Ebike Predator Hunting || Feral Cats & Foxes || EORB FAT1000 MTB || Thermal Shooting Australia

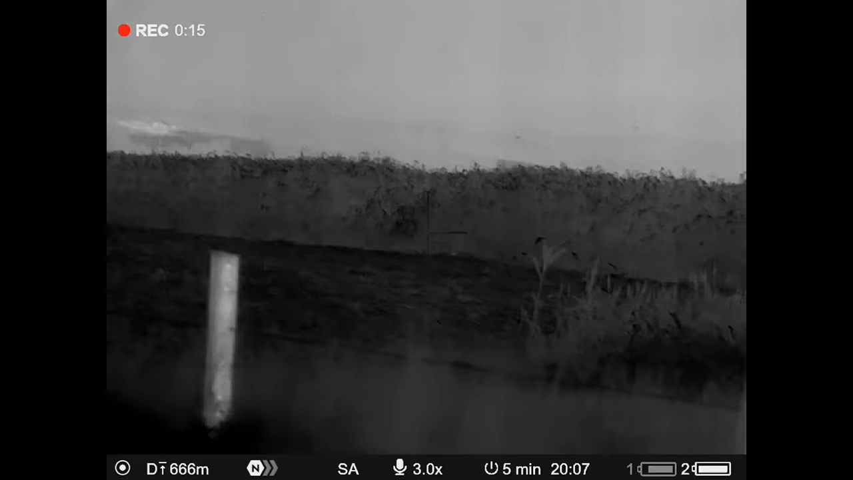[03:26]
This is a good animal to get out of the system, big old vixen, yellow fangs, she's seen a little bit. Won't any more.
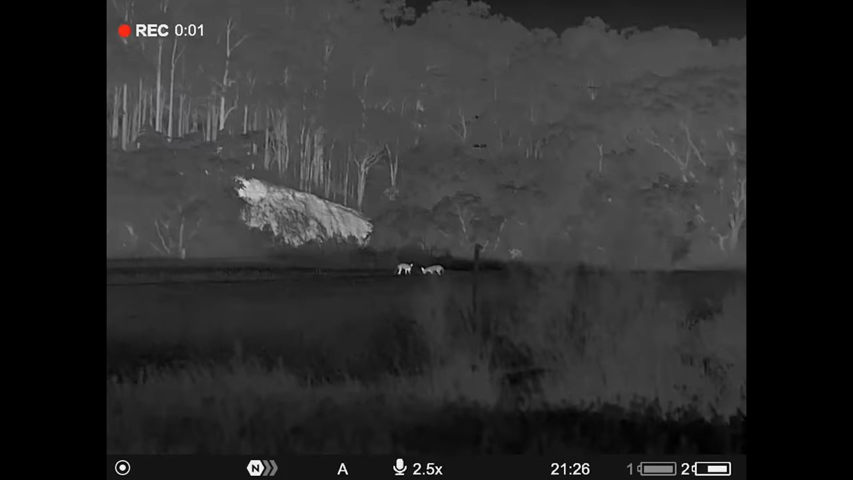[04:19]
Bingo, that's what we're looking for, 80 metres.
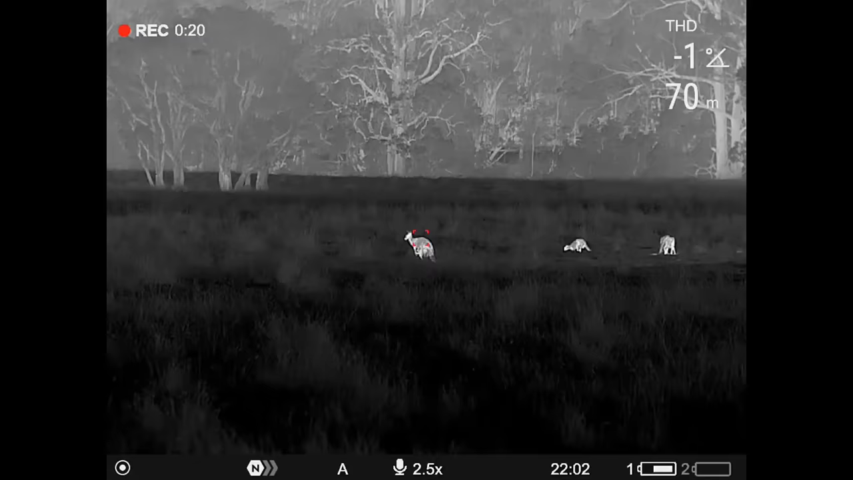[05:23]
70 metres. These roos don't care about this bike around them, hardly at all.
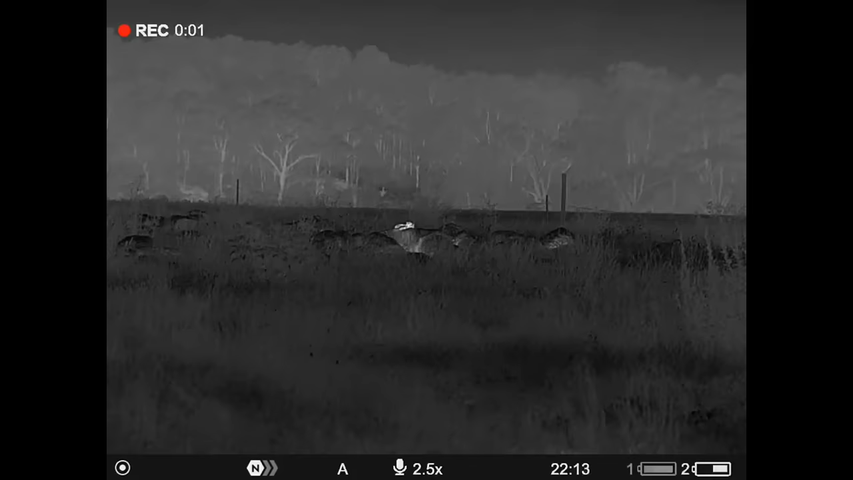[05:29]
Check this guy out. I just saw this animal move around. It's a feral cat.
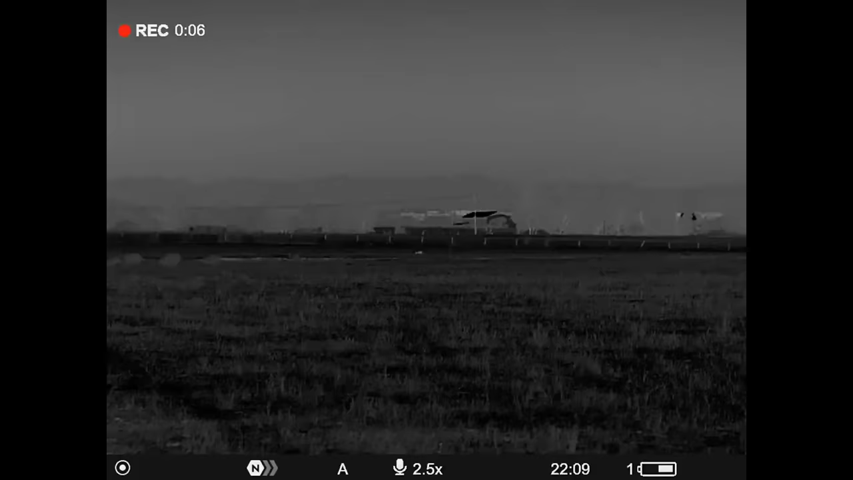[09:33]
so we'll close the gap a little bit, change the angle, see if we can get a shot at it. Started blowing the whistle and he came straight in. Perfect, I thought. Well, that was until he started to head downwind and smelt me,
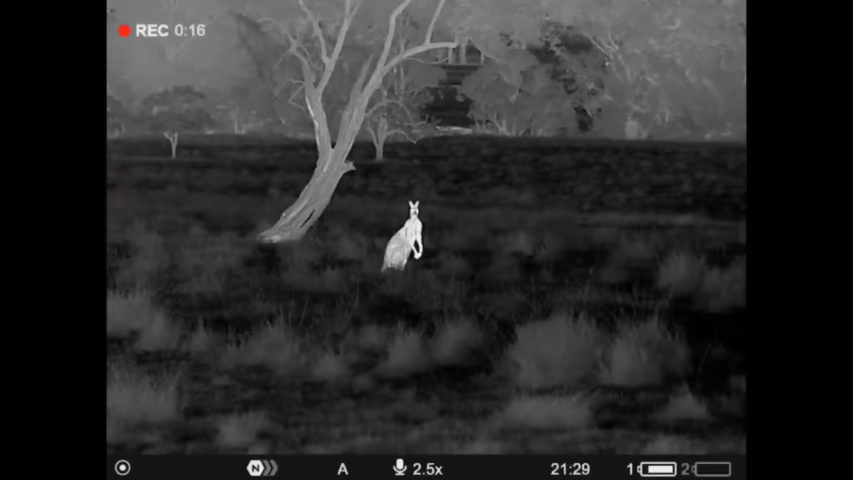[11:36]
This big guy here, he's just set up. 44 metres away. Unreal.